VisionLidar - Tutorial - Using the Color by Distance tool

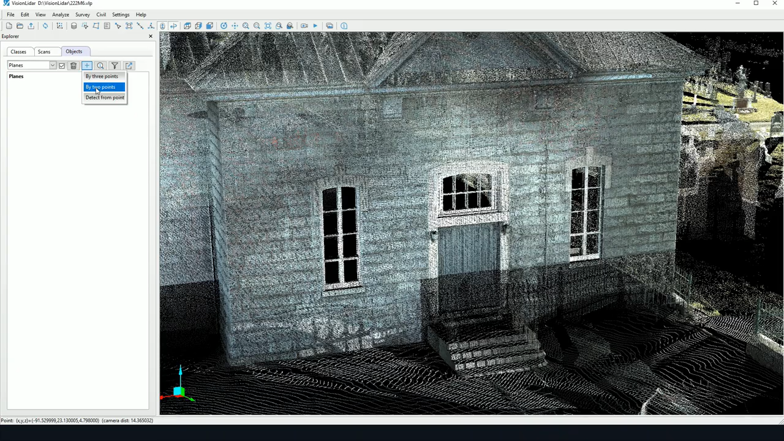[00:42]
So, to create a plane, we may add first a plane by clicking on the plus icon here, by clicking two points. So, if I want to observe this wall here, I may pick a plane on the wall.
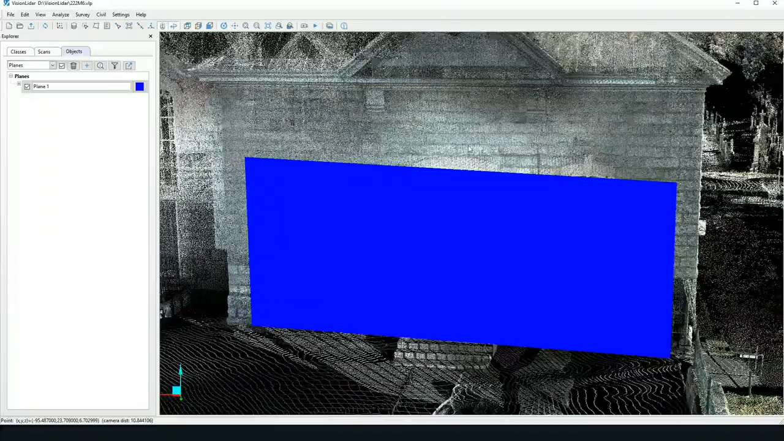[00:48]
When we're picking by two points, it's important to note that it's always going to be at 90 degrees. We can create a plane by picking three points.
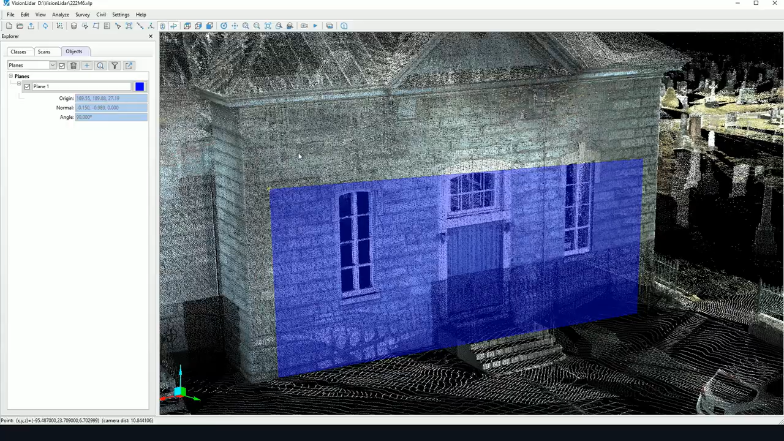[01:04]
So, I can pick three points on the screen as so.
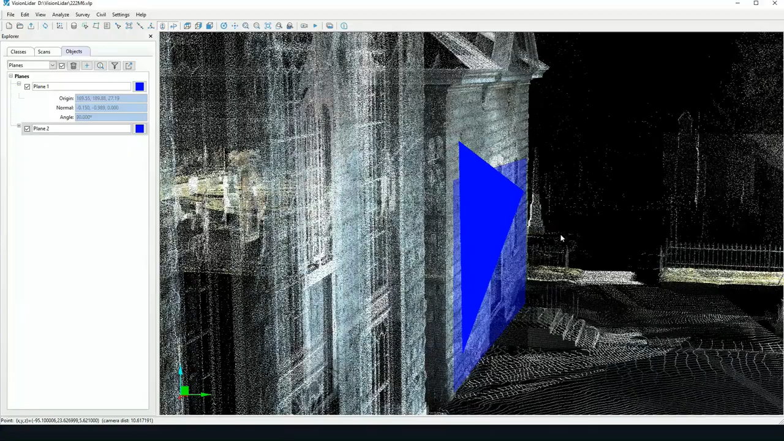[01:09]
We're also creating a plane between the three points. However, this one may not have a 90 degree angle. We can also add a point by detecting a point.
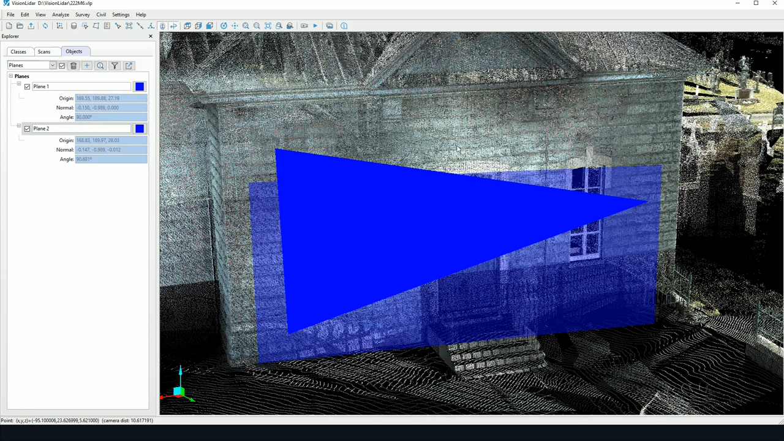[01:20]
So, I can simply click on the screen and with the detection parameters that have been set, the software is going to detect the nearest plane available. There's a fourth option here for detecting planes. It's in Analyze and Planes. And here we have a batch plane detection. So, with a given tolerance, a minimum area for the detection,
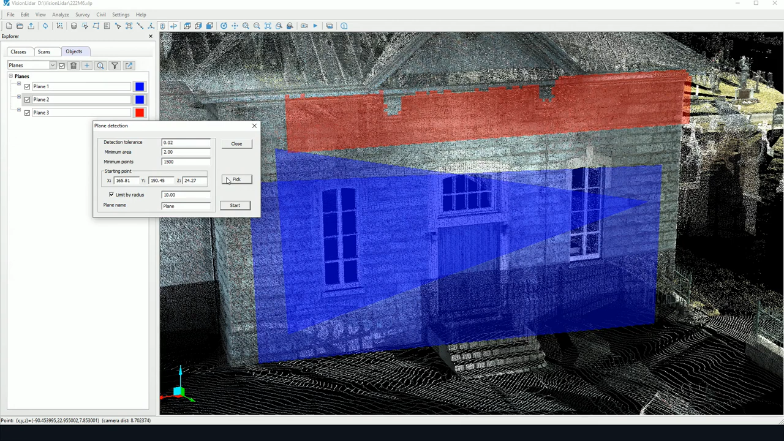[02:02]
a minimum number of points for each given plane, we may run a batch detection. So, here I may limit by radius, because I don't want to run on my entire project, and pick a starting point, and run the detection on that given area.
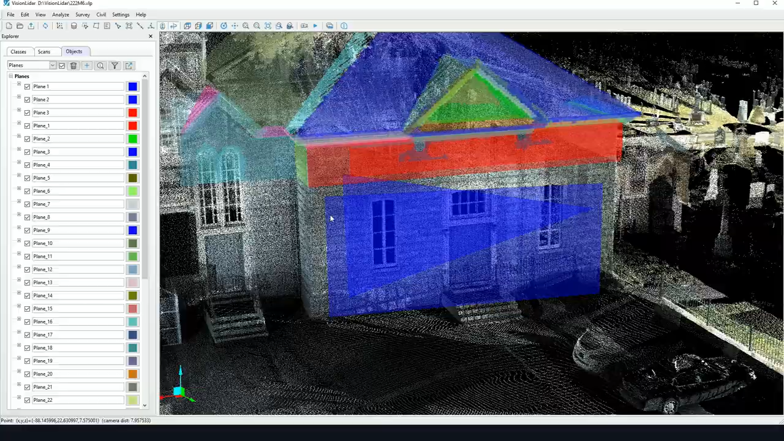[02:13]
Now, the software is going to detect any planes that match those definition planes. So, here we have a number of planes now in our list, and we are going to be able to use these planes to do our color by distance.
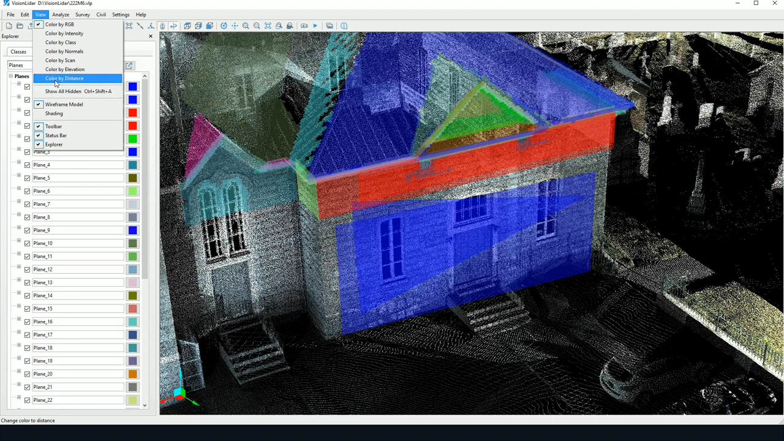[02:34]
So, color by distance, we may use any given plane that we have in our list. So, I can select a plane here. I may use the first plane that I picked at the beginning. Or, I may also redo the exercise in picking two points directly, three points, or detecting a plane with the given parameters here.
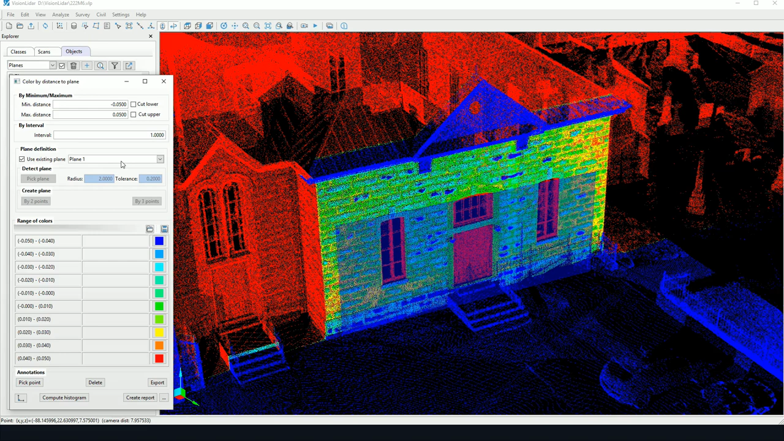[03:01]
For the moment, I'm just going to use the plane one. It's the first plane that I picked. I know that it's at 90 degrees. So, for the interval, we have a few options here. There's a minimum, maximum distance. So, we can set the interval to be asymmetric here, or we can set it to be symmetrical here. So, in this case, it's 10 centimeters interval.
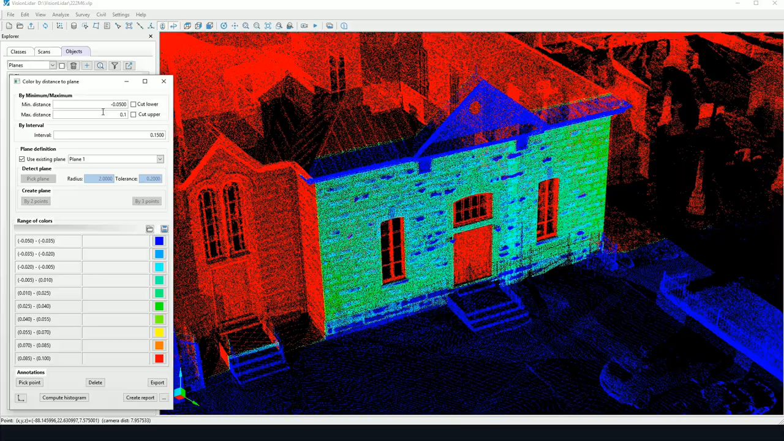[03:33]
We may set this, however, to 0.10, and see it's now asymmetrical. But, for this case, I'm just going to leave it at 5 centimeters on each side.
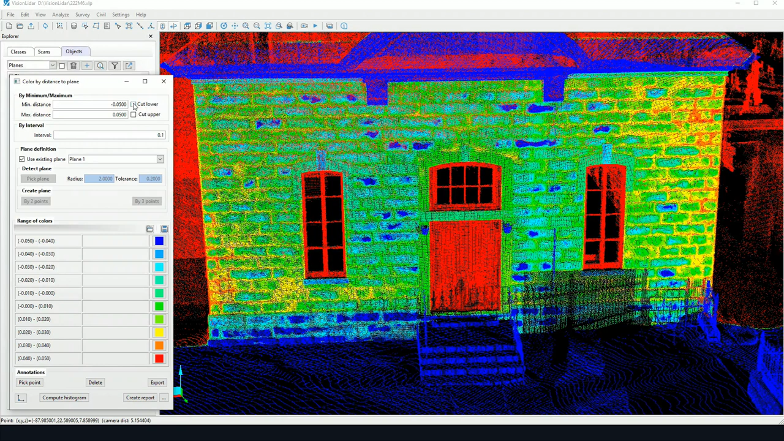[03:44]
Now, these options we've added, cut lower and cut upper, allows us to remove any points that are outside of this range.
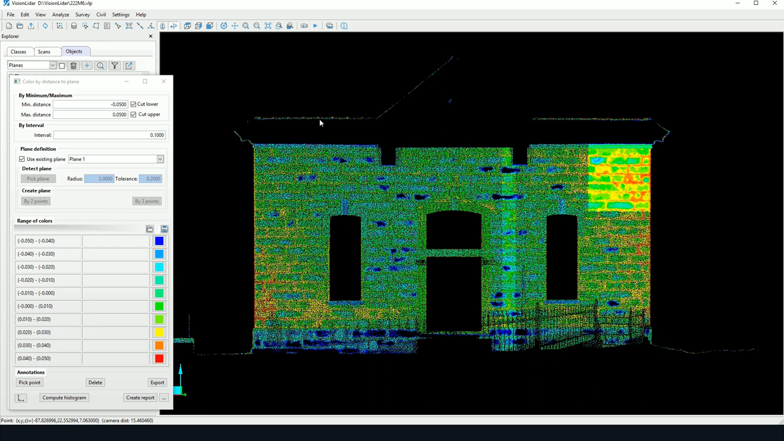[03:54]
We may notice also that there are a number of points that are within that definition of the plane.
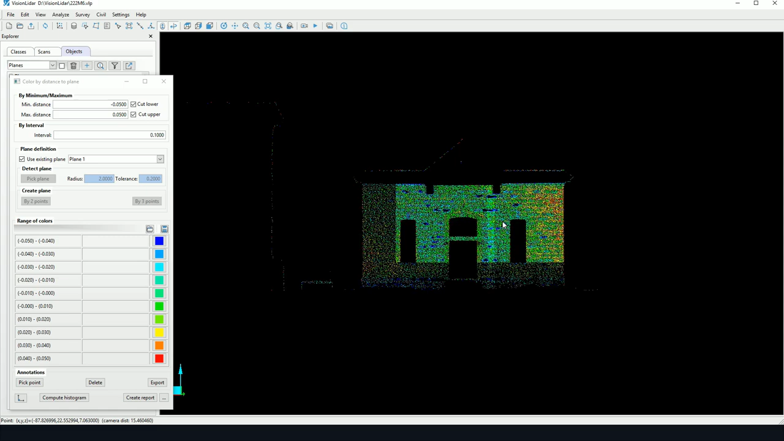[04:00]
We may not want in our analysis.
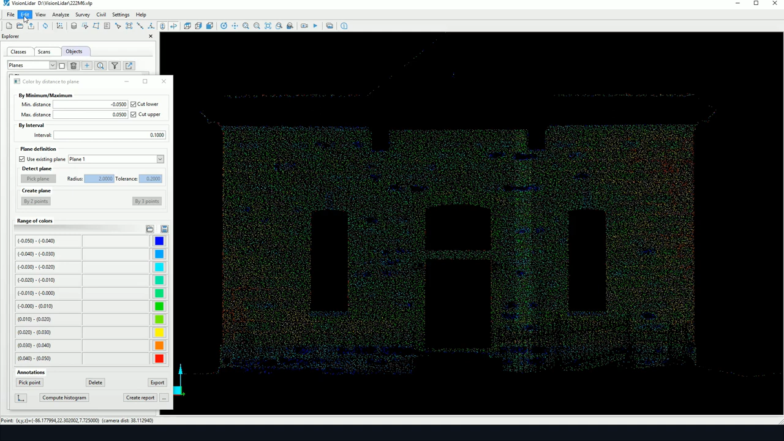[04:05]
So, for that, we may use the fence tool, which could be useful. So, we can pick a fence.
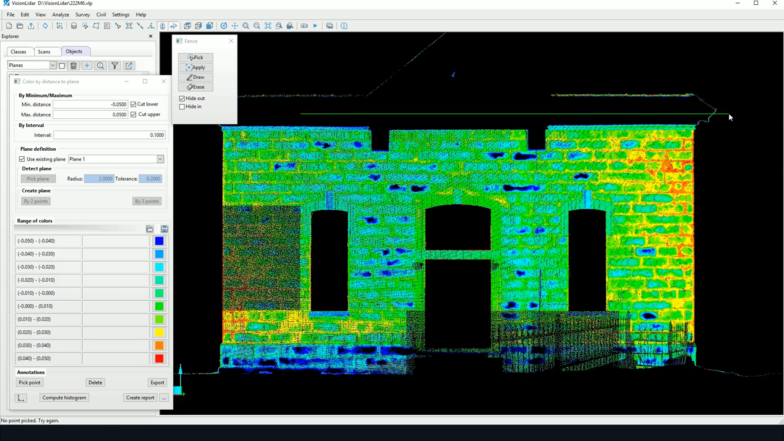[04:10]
And here, we're left with really only everything included inside that given fence. Now, here also, we may be certainly at an angle. So, we can click here. There's an icon to set the view perpendicular to the selected plane. So, now we know we're completely perpendicular to the plane. I can add annotations to my window here.
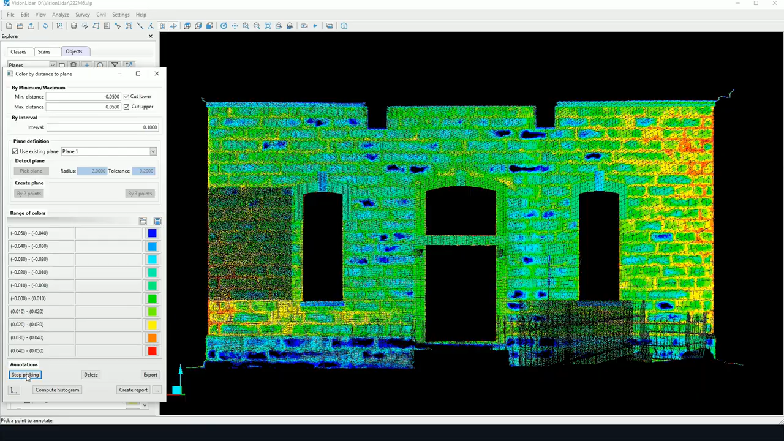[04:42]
So, by clicking on Add Annotation, I can pick a given point here,
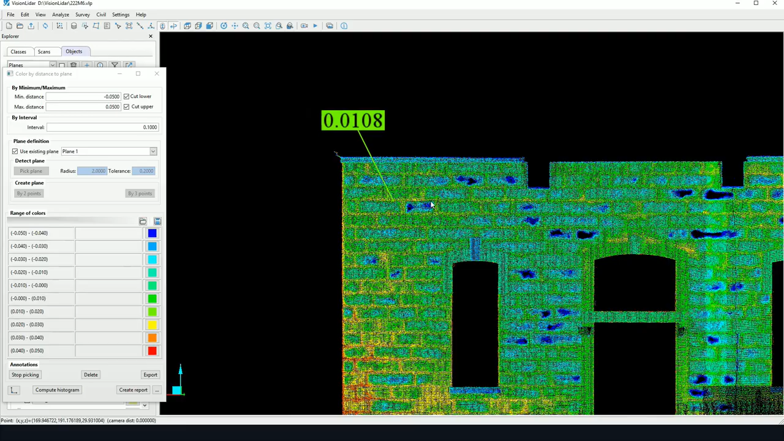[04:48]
and it's going to appear on screen. So, I pick a point that I want annotated.
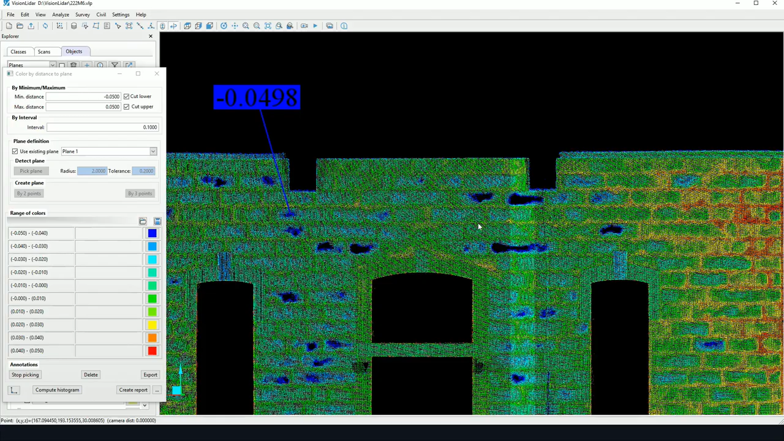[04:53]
And I pick the insertion point for the label.
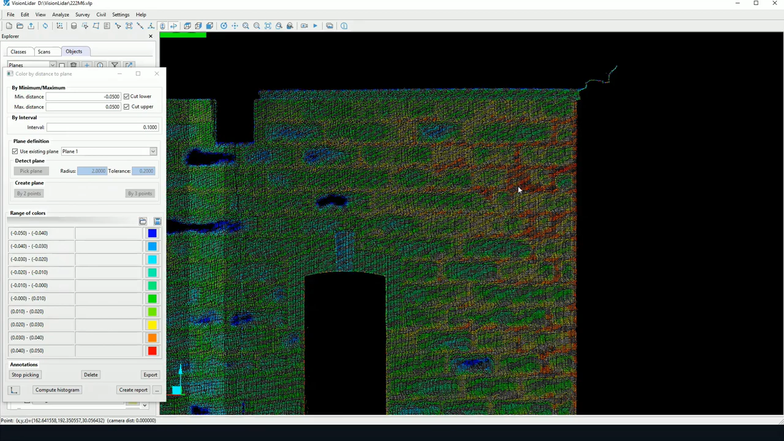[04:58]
And I will be left with some information about the annotation.
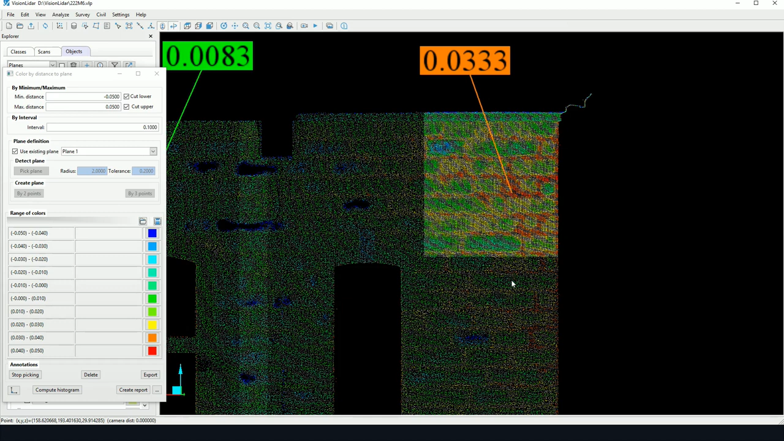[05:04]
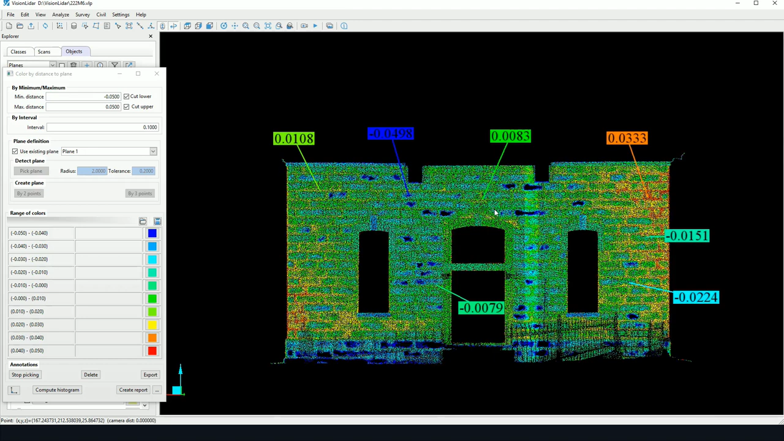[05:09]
So, here, if, in any case, I'm not satisfied with one of the labels I've added, there's also a button for deleting a label, an annotation. So, I may delete any information I may have added as well. There's an Export button, which allows to export to DXF format or to text file format. Finally, the Compute Histogram. The Computing Histogram is going to measure the distance between the plane and the points.